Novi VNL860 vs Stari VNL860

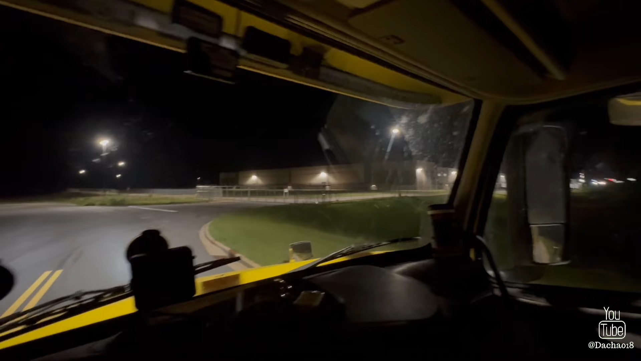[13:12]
Ovo nije ulaz, ja mislim da je ovo exit, ali ja ću, vidjet ćete gde ću da spavam sad. Kompanija ne radi, od 8 ujutru se otvara.